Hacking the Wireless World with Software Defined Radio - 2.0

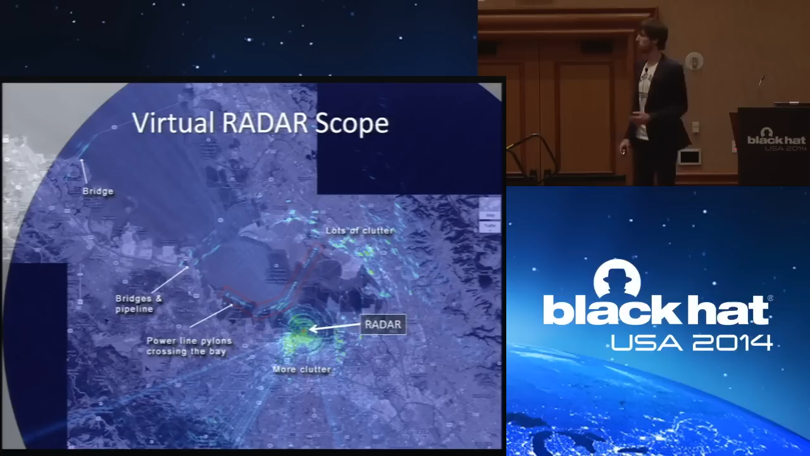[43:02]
large physical features in the Bay Area. So let's have a closer look. The radar is centered there in the middle of the screen.